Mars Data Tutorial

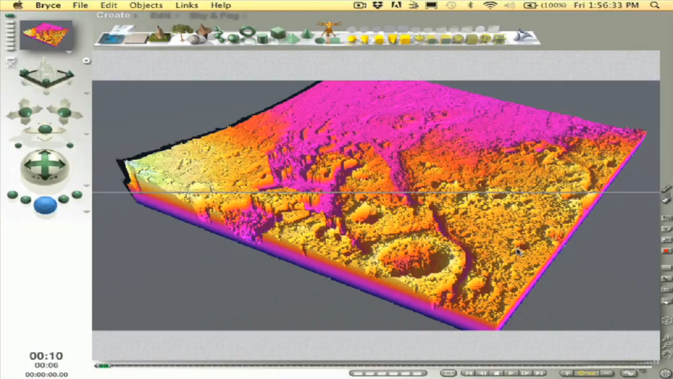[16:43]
And you can see it's still highly exaggerated. But my river valleys and the ocean bottom up here, Chryseplanetia, they're purple. Higher elevations are orange to yellow to white. Now after you've rendered it, if you hit Escape, it stops the render. Hit Escape again and it gets back to your wireframe.
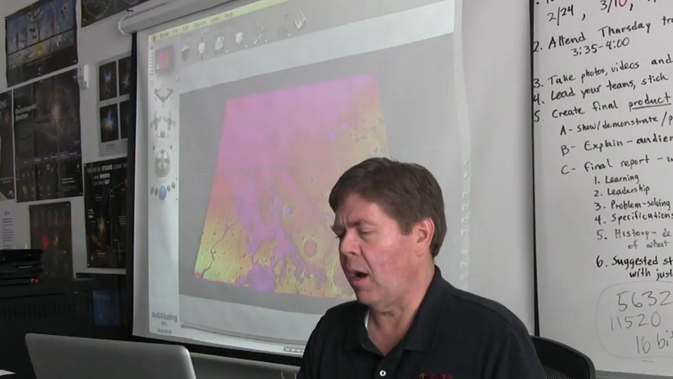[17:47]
Of course now we can render out some pictures of it, put different textures on it, maybe make a better texture on the background, on the ground plane here. We can even render it as an animation zooming our camera in on it. So that's basically how you get 3D